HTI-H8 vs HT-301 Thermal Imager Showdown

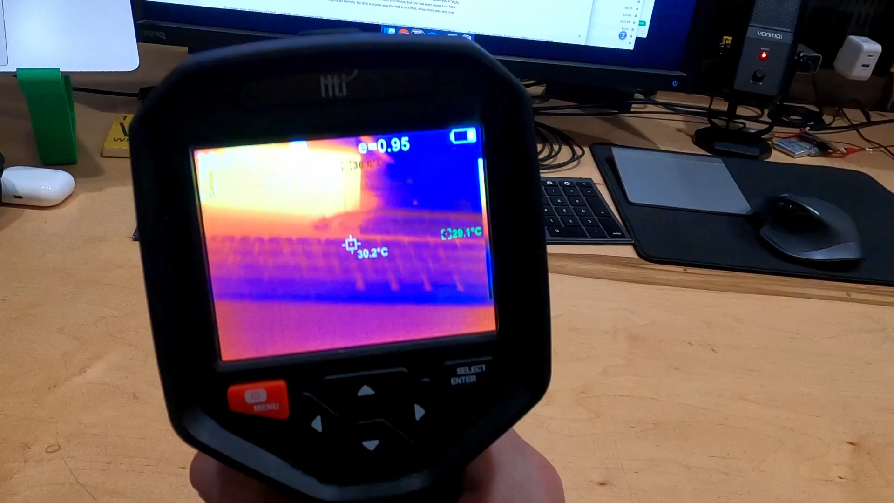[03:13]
On screen: spot 30.2°C
Where the HT301 is fast and responsive, the HTI-H8 is like a second and a half behind on the action.
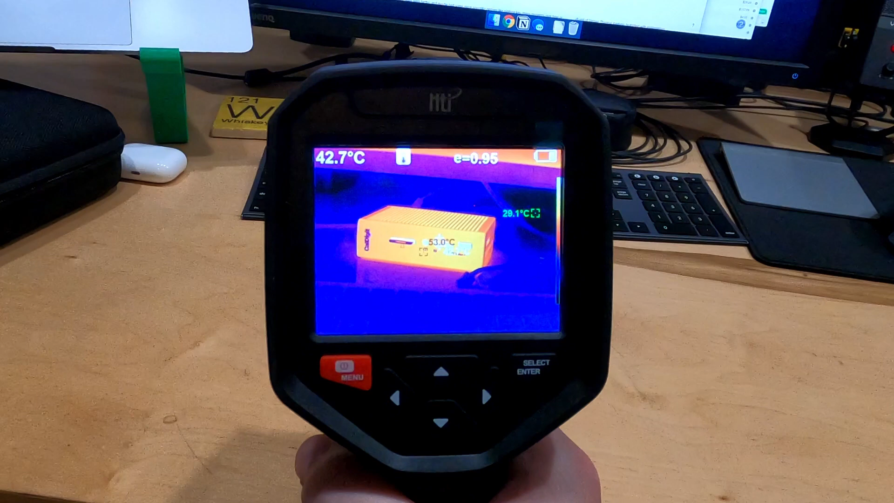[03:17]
While the HT301 requires a third-party app for working video, the H8 doesn't do video at all.
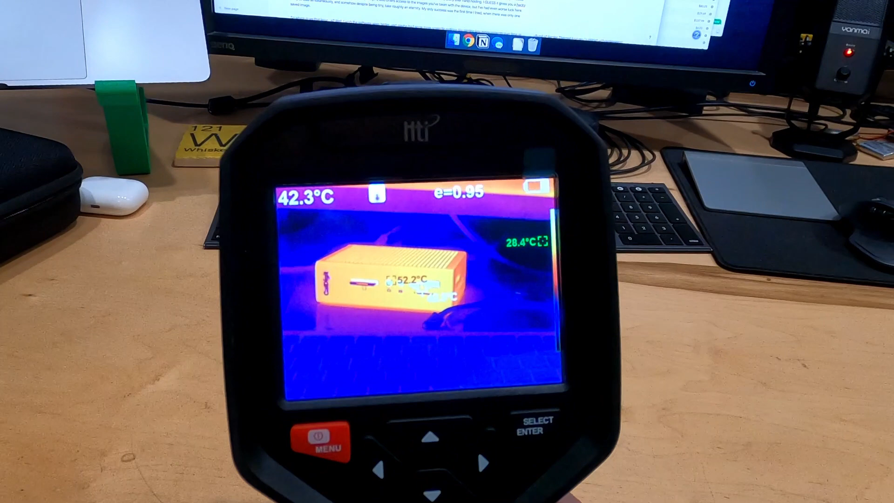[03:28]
The H8 has the same basic high-low center measurements of the 301, but none of the more advanced ones.
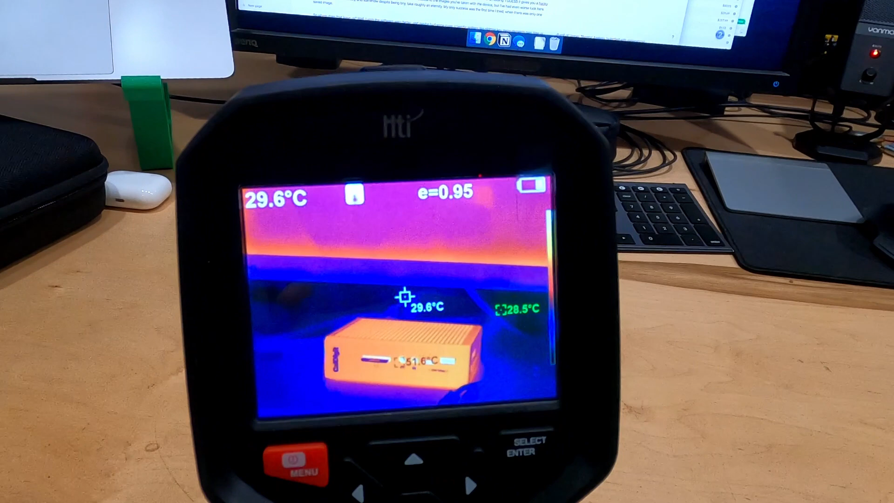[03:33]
On screen: spot 29.6°C
And because the main processor is so slow, the measurements it does show are from many frames ago.
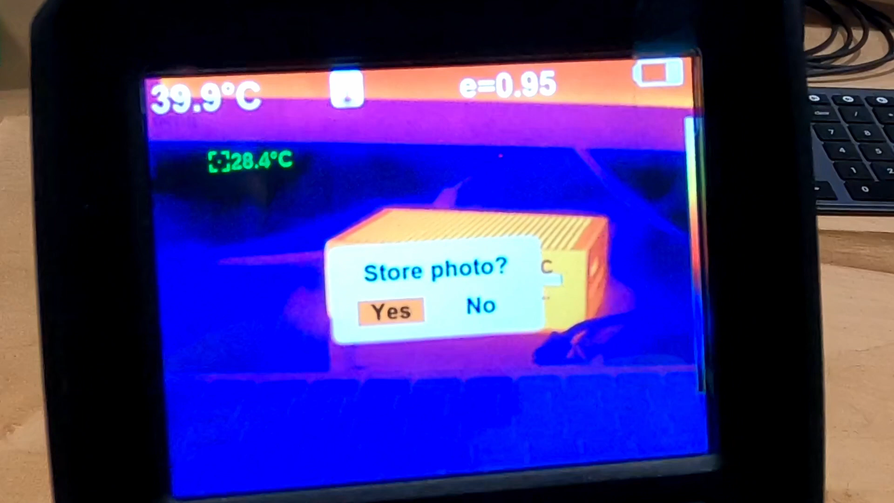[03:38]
Good luck using the trigger to take an image without shaking the measurements off their marks, because I couldn't manage it.
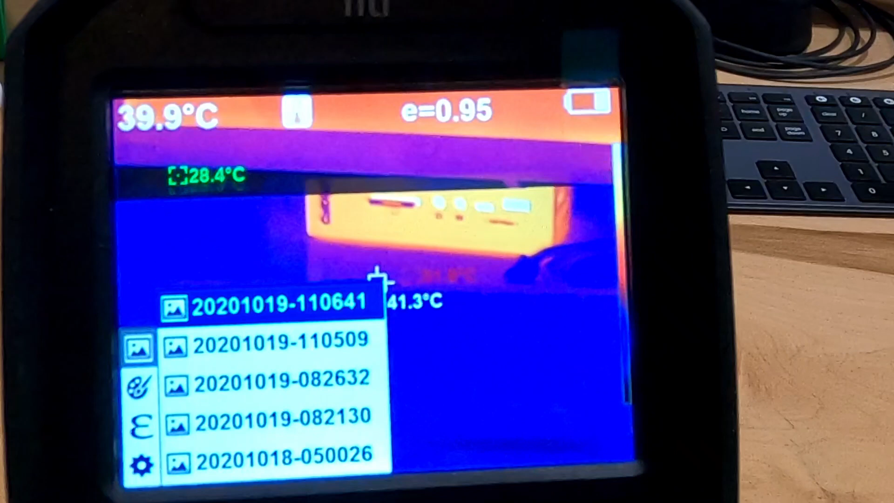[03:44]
Unfortunately, the image capture is exactly what you see on the screen, so even if the measurements haven't caught up to the image, that's how they get saved.
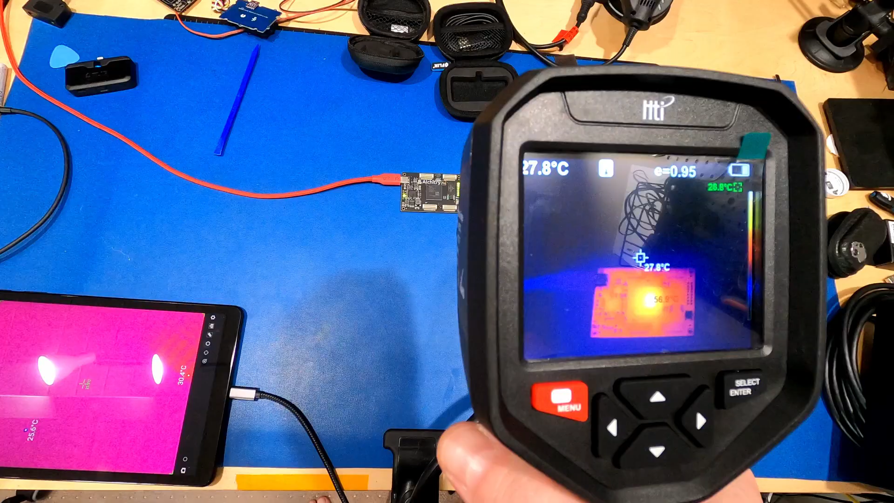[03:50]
On screen: spot 27.8°C
But let's talk a little bit about what you might actually use this thing for, especially since it advertises electronics work.
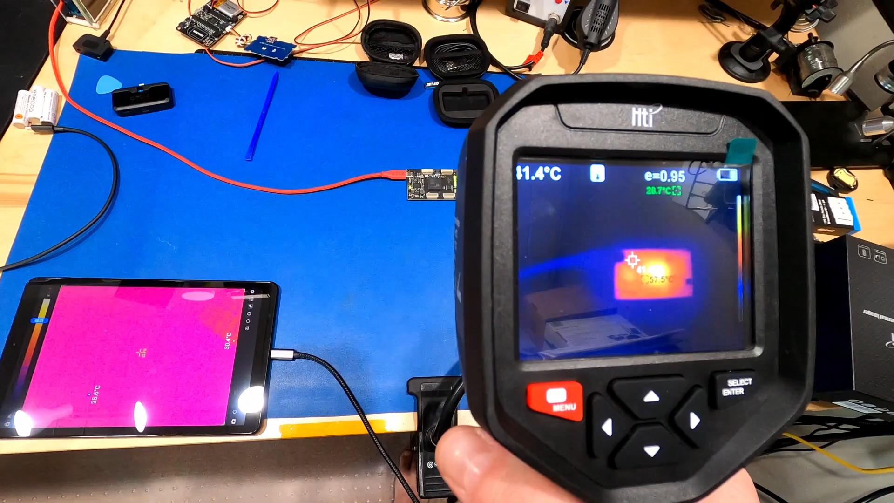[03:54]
Can you use it for circuit board debugging? Well, kinda?
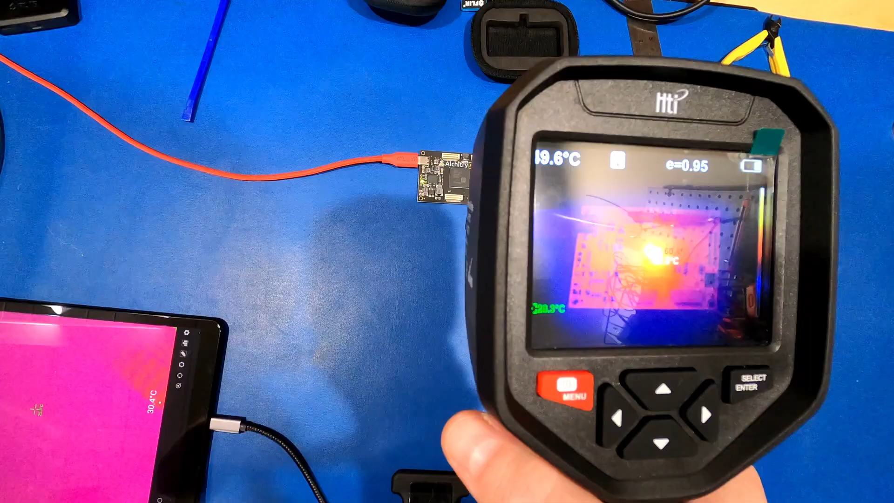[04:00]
You saw earlier how I had the HT301 clamped in a gooseneck.
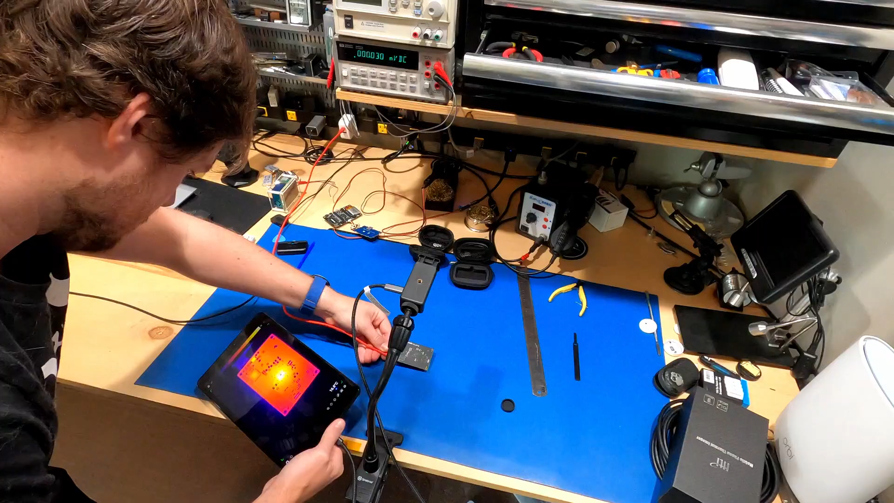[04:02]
That isn't exactly a designed-in feature, but it's so small and light that with just a cell phone tripod clamp and a little spacer and a USB-C extension, you can kinda put it anywhere you like and fiddle with the phone where it won't shake the camera.
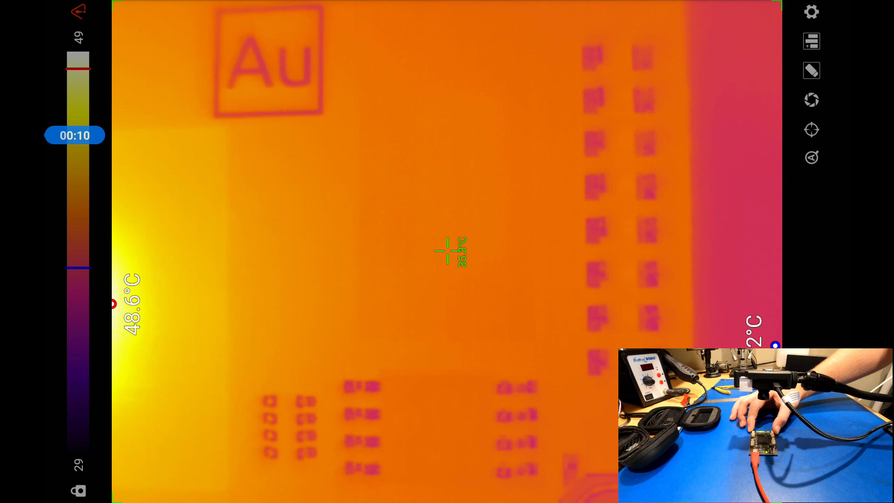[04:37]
You might have noticed with the stock 13mm lens on the 301, I was able to get pretty close to a PCB filling up the image with it.
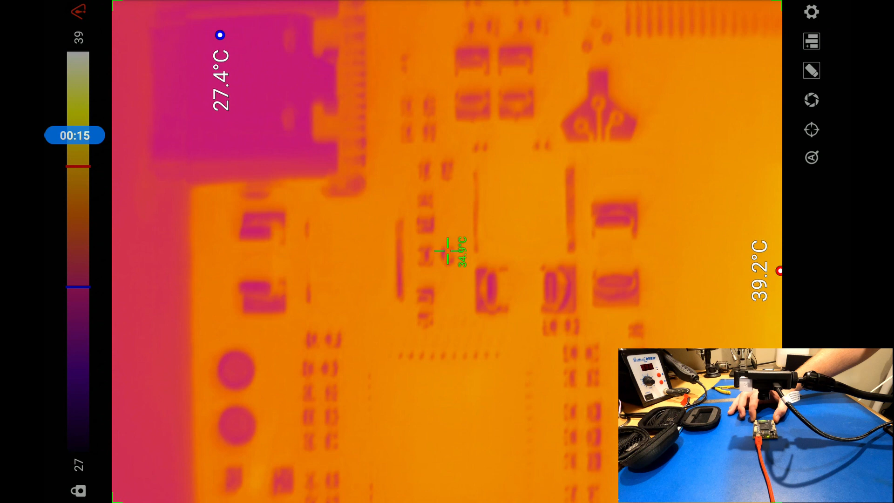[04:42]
I could actually get even closer, because the lens can completely unscrew from the mount.
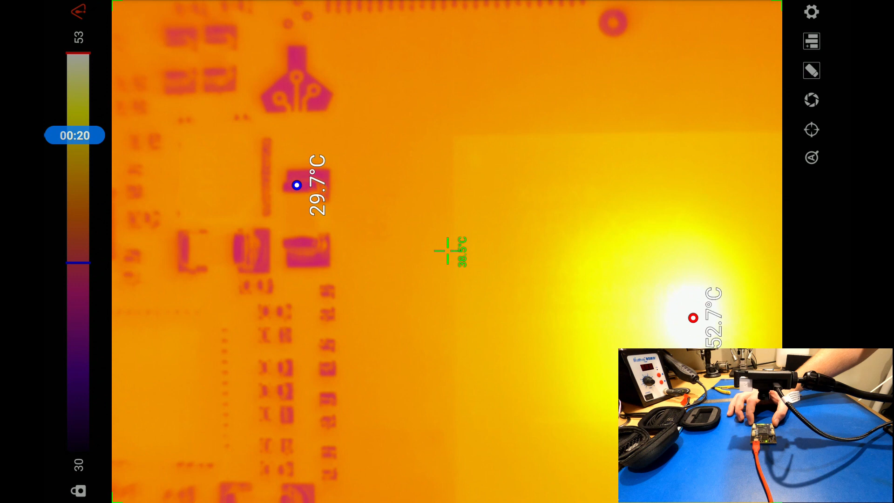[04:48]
On screen: max 52.7°C
I suppose that means you could get as close a minimum focus as you wanted with a 3D printed extension tube.
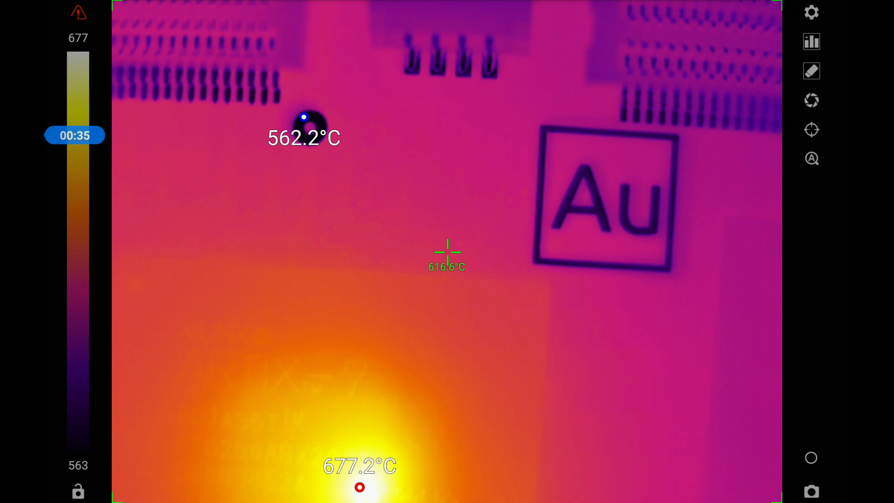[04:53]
On screen: max 677.2°C, min 562.2°C
But even unmodified, you can get about 8cm from the subject, which is a field of view about 2.5cm wide.
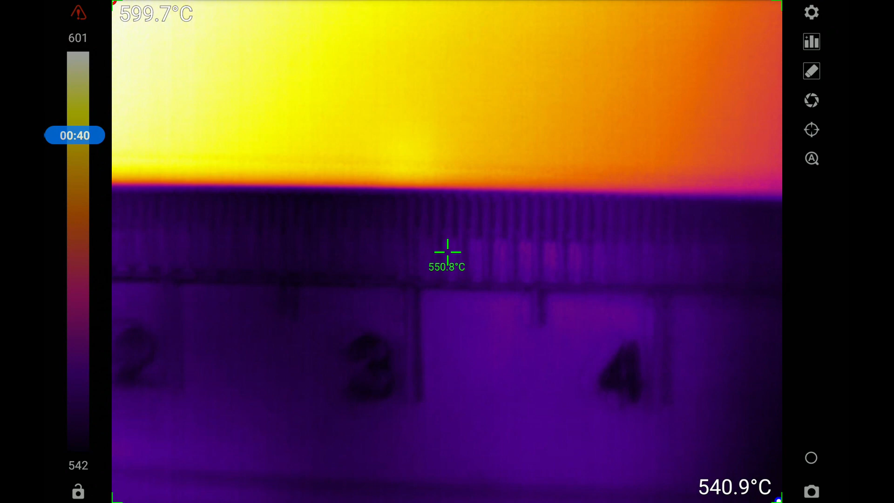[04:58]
Definitely useful for PCB debug.
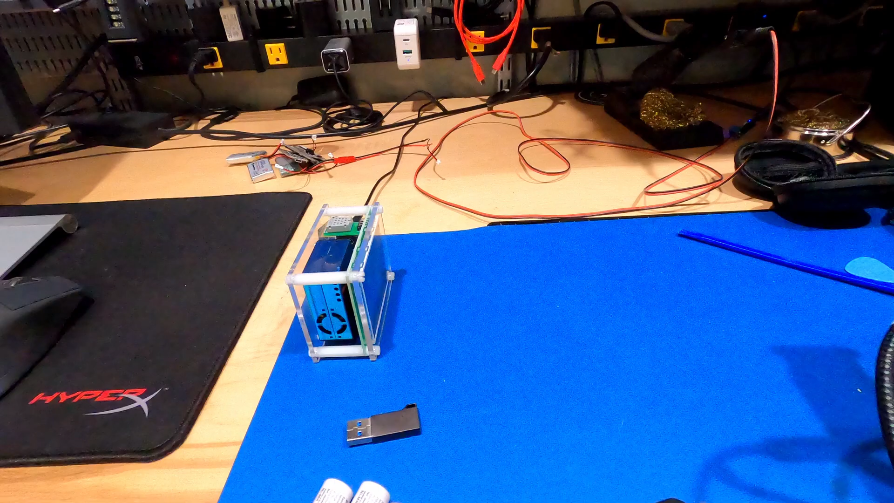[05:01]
The H8 has a minimum focus distance of 24cm,
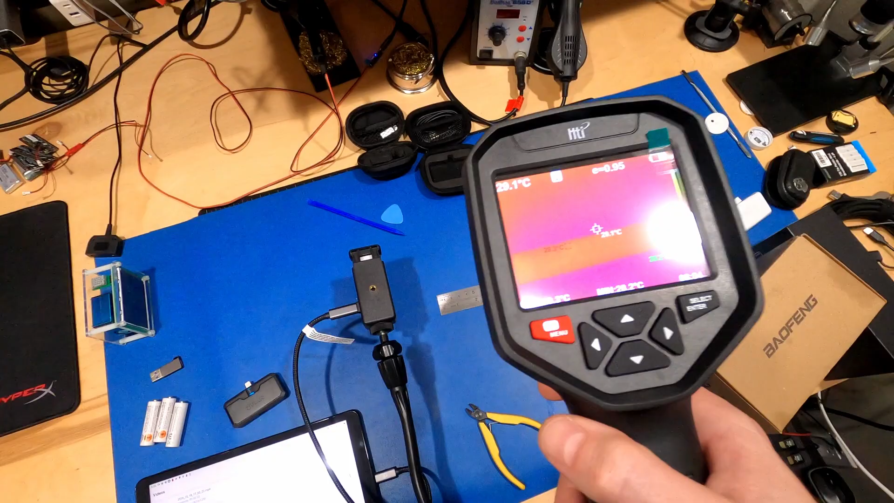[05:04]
which is a field of view 11cm wide. That's better than a FLIR 1, but only barely.
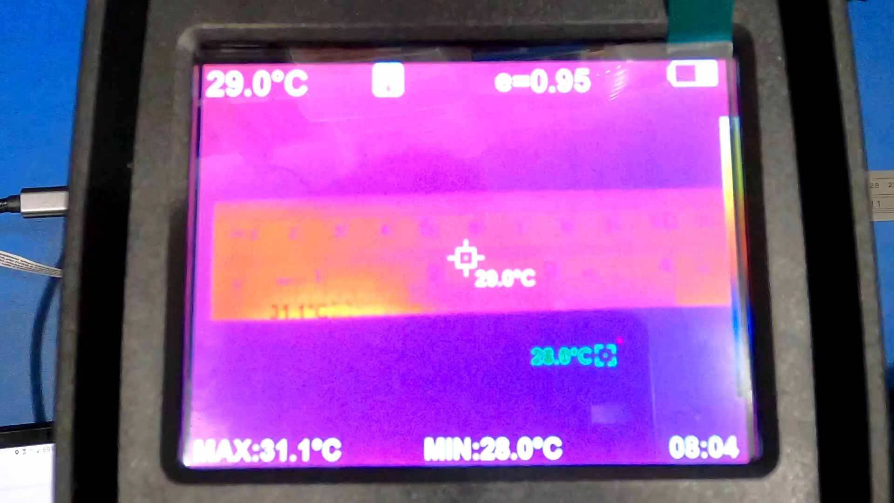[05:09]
On screen: spot 29.0°C, max 31.1°C
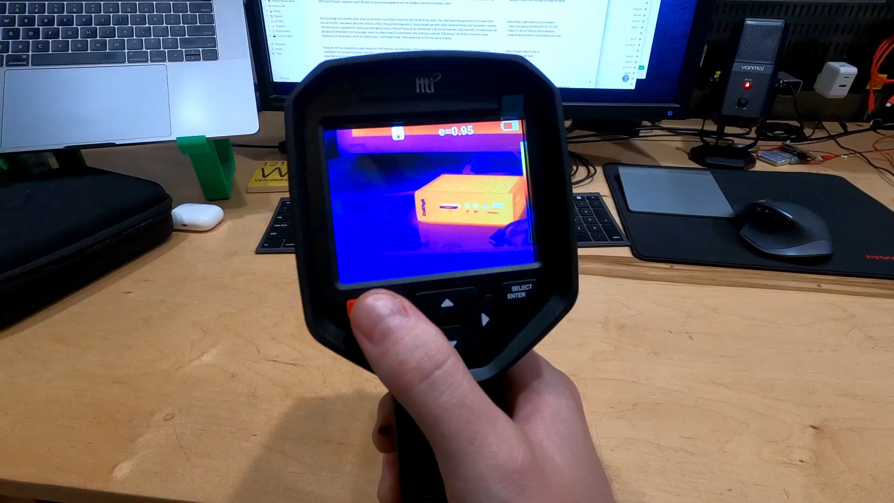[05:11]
Finally, the H8 has the potentially killer feature of a Wi-Fi interface,